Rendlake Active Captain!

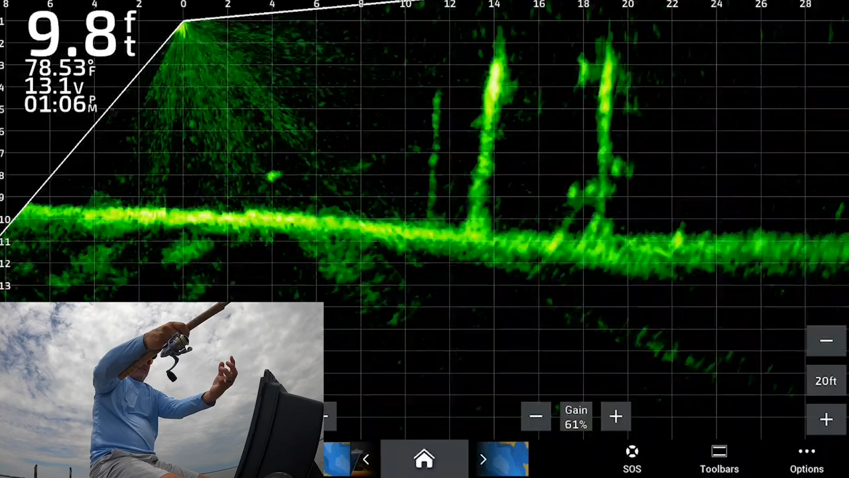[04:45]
On screen: depth 9.8 ft, water 78.53°F
He's looking pretty good, 20 foot right now. And I'll pitch at 20 foot, see if I can't get him to react from that far out. That's what I just pitched right there. There he is.
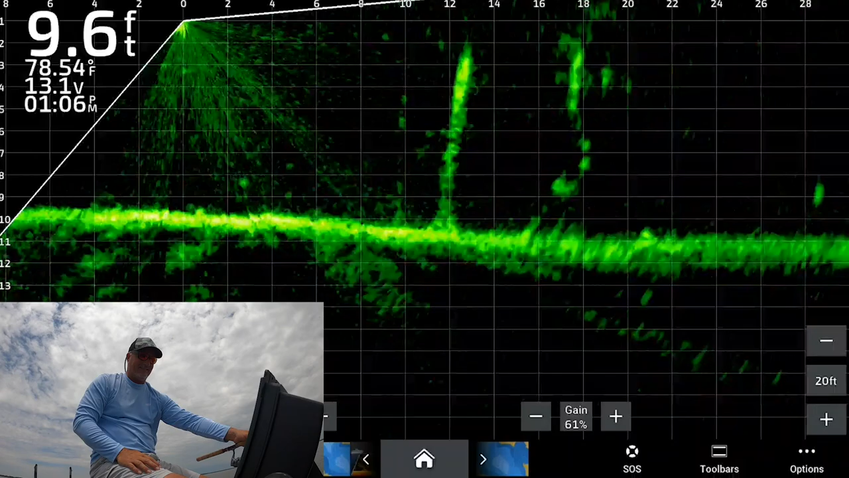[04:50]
On screen: depth 9.6 ft, water 78.54°F
He's reacting to it. Here he comes. Oh, he did grab it. And that was not a good example of what you should do, folks. There he is, then and there he goes. Wasn't the biggest fish, but we got a bigger one down there. You see him, folks? That's awesome. Now, I do fish with the sniping braid Optimize when I come to this lake. My 13 foot Ozark rods, which is what I'm using,
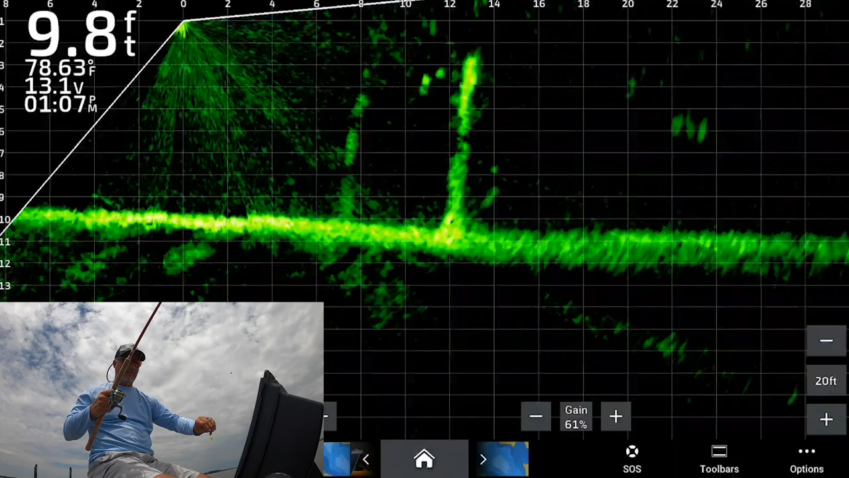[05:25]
On screen: depth 9.8 ft, water 78.63°F
is they're all spooled up with it. And I feel really good about that Optimize braid on these lakes that produce this massive thump, which this is one of them.
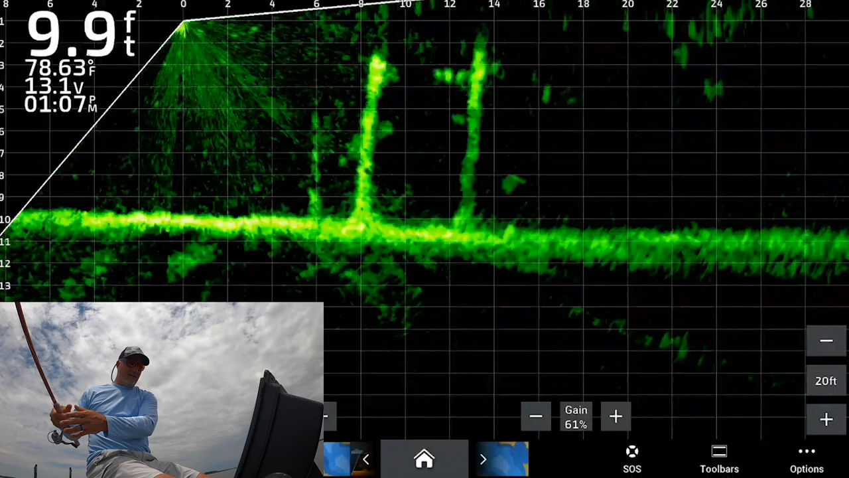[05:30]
On screen: depth 9.9 ft, water 78.63°F
So, here we go on this guy right here. See if he, no, he don't want to take it. That's a good fish there, too.
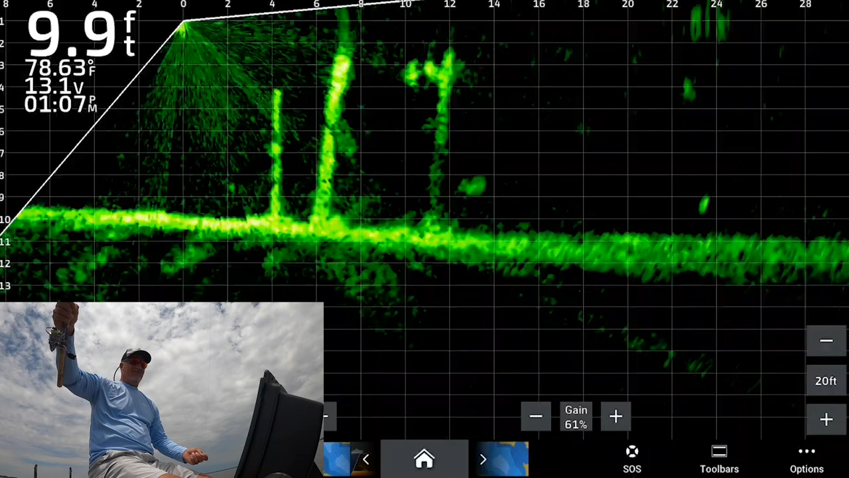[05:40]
On screen: depth 9.9 ft, water 78.63°F
We want him.
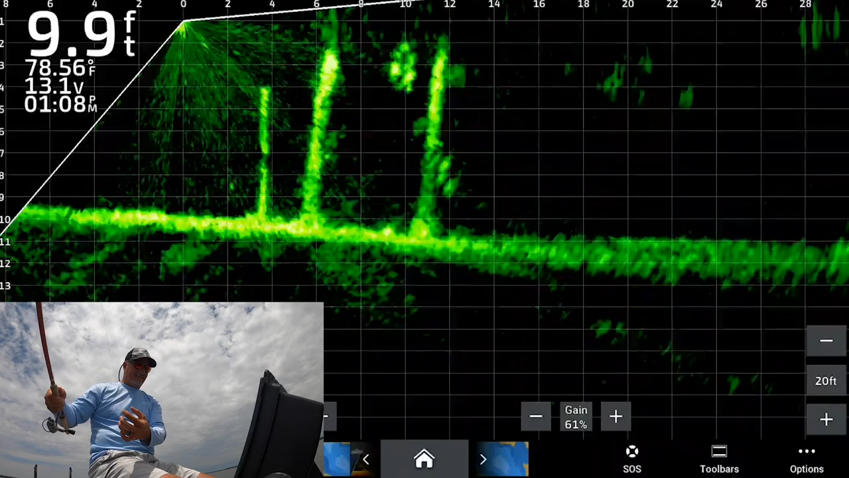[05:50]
On screen: depth 9.9 ft, water 78.56°F
There he comes. And there he is. Are you kidding me? Now, sometimes they will show off as a good fish and they just ain't. This is one of them. This is definitely one of them.